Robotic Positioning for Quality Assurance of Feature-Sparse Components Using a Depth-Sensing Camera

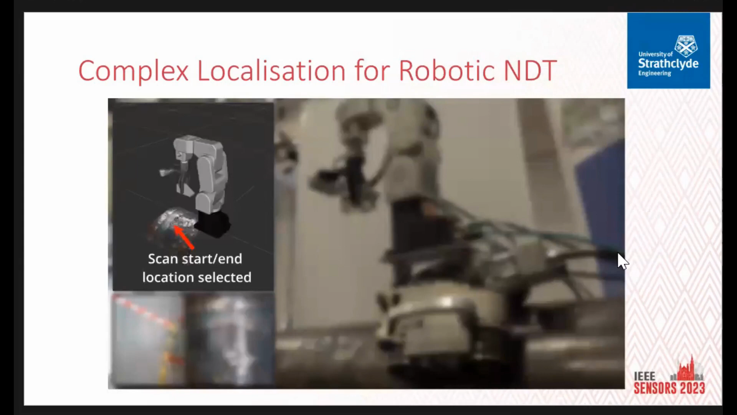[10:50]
this is an example where we're using the point cloud to, uh, point cloud to estimate the radius of the pipe.
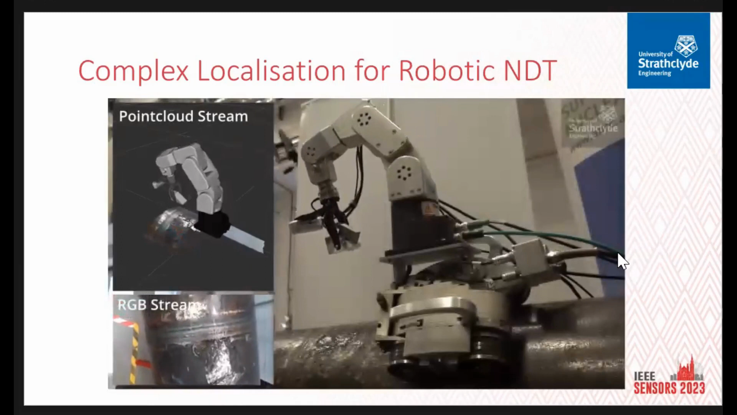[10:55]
We're then inferring the normals from that.
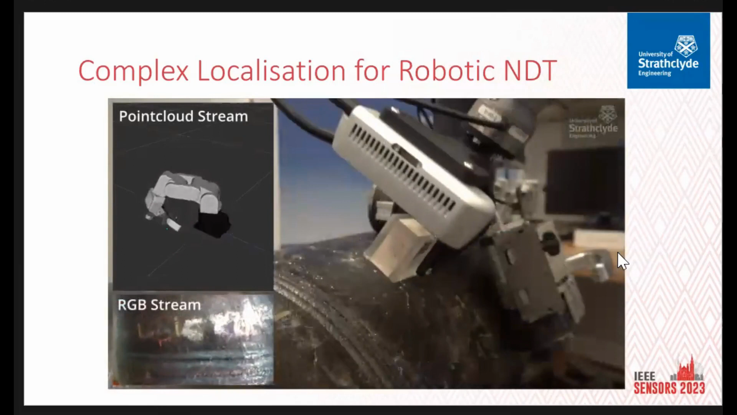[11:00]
The arm then approaches to an approximate position where it then slowly approaches, the forced dock sensor engages, and then we balance the probe, make sure there's proper coupling.